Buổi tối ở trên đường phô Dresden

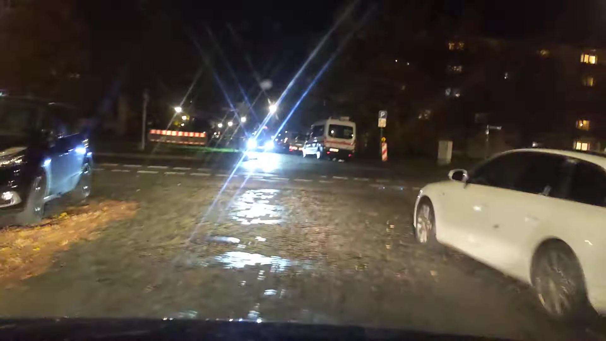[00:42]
anh. Cho anh dẫn phải à? Dẫn trái. Dẫn trái. Cô cẩn thận đấy. Xe nào?
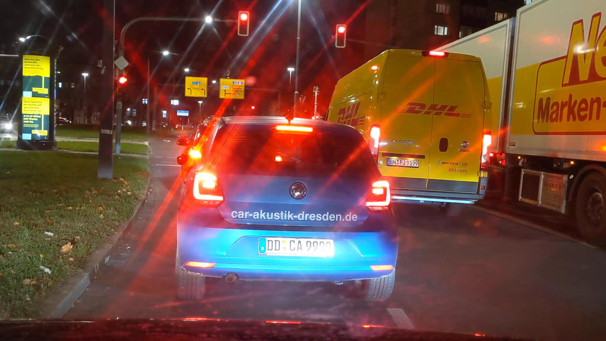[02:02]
Sáng trưng. Bình thường sáng. Thế là tính rồi. Tính cách dân tộc. Thu hút mọi người đến.
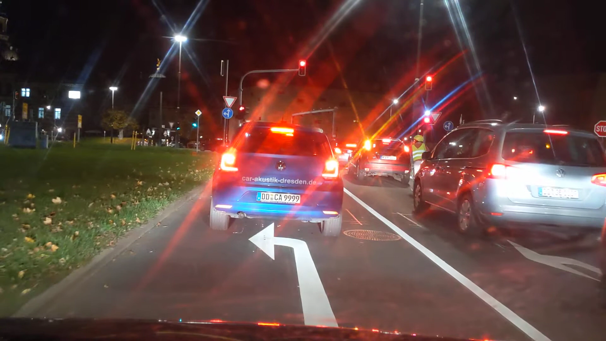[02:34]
Hiện giờ là không được rẽ này đúng không anh? Không được rẽ phải. Chỉ có thẳng mới rẽ trái.
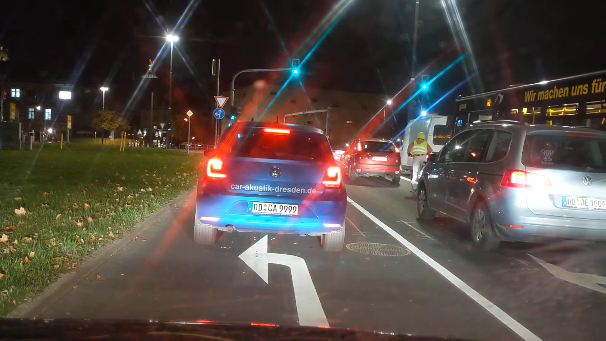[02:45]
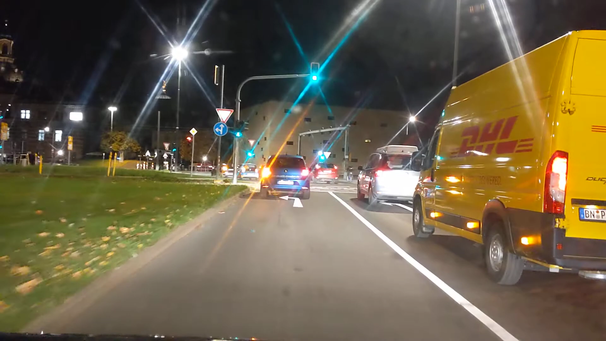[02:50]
Số 2. Ở đây có cái bến số 2 nó chạy ra Pinnacle Flat.
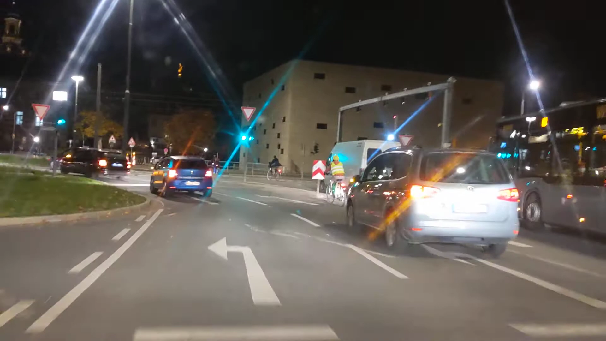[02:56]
Ví dụ như là chi mà muốn ra chỗ ấy để sửa quần áo chẳng hạn,